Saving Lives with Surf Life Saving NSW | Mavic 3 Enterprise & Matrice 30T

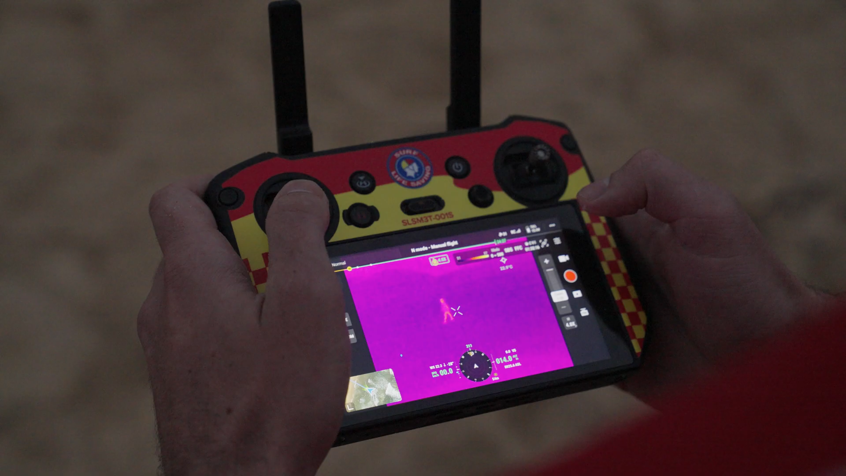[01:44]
640x 512 pixel thermal camera and loudspeaker attachment.
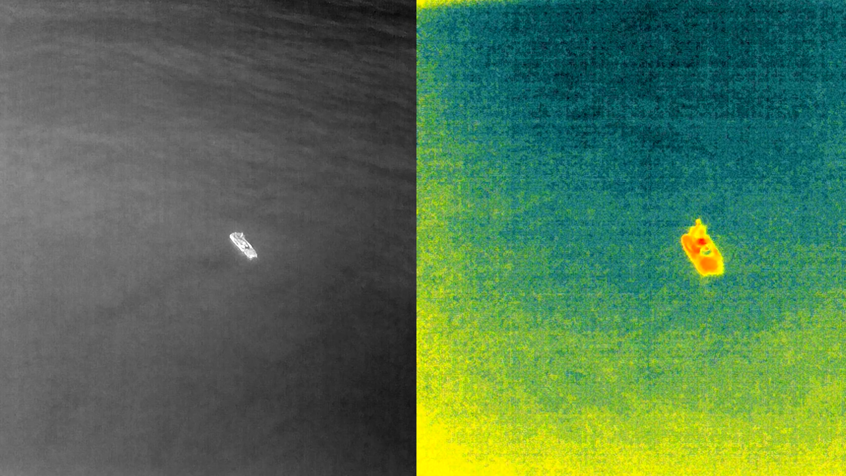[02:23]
The high resolution thermal camera allows these missions to continue despite visibility being reduced especially when there is fog, sea spray and glare affecting the standard camera.
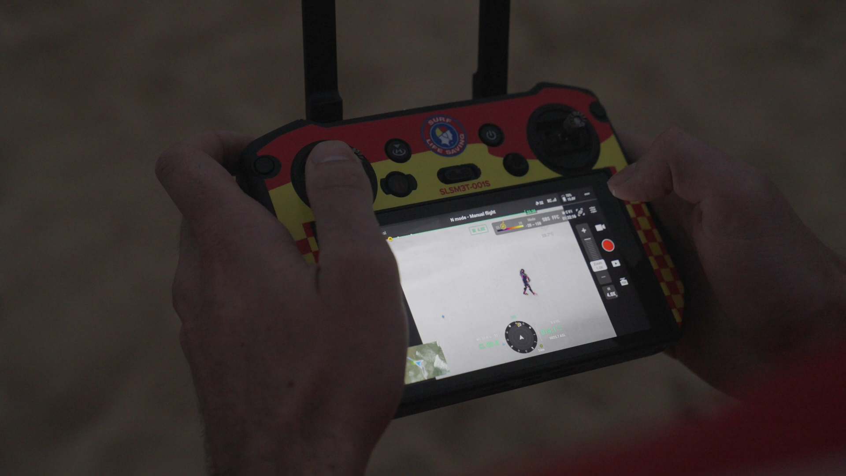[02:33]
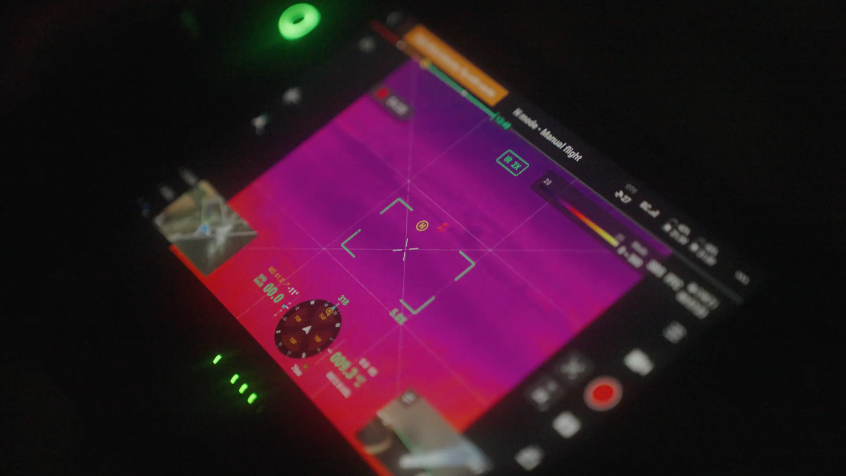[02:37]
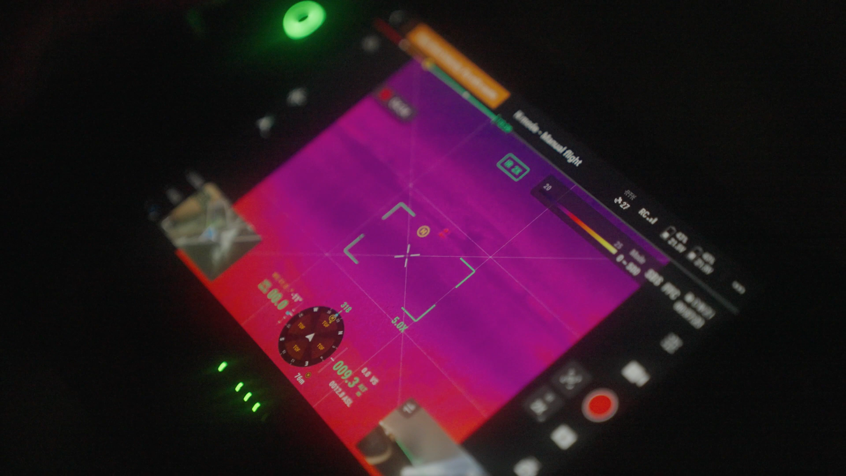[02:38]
Furthermore, the thermal camera is a crucial component for night operations and in operations where it may be visually hard to identify subjects.